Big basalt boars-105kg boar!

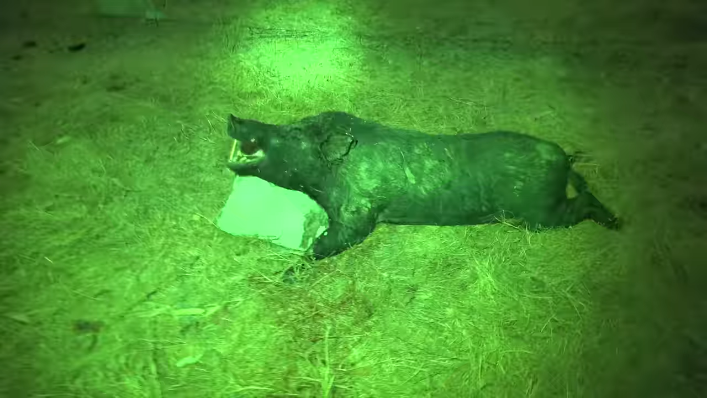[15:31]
Just got this good boar off the daddy at the dam there. Dogs jumped and went, I don't know, 300 or so. Pulled him up just over there.
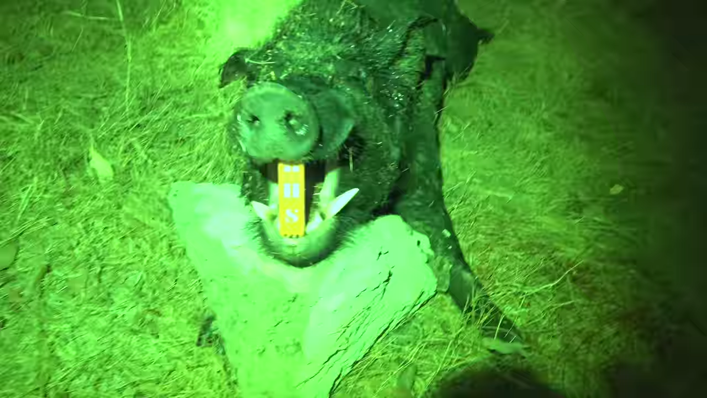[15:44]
Not a bad pig. Sharp hooks, one snapped off.